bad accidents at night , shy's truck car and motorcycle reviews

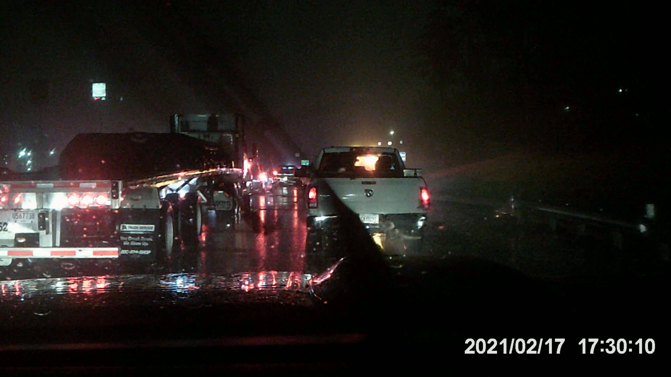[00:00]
Alright guys, there's a whole lot of shit up here. Accidentity on me. I know I bring y'all what I can. And this is what's happening. Somebody had a bad accident, had a bad morning already. But these motherfuckers can't drive. This is what the fuck this is.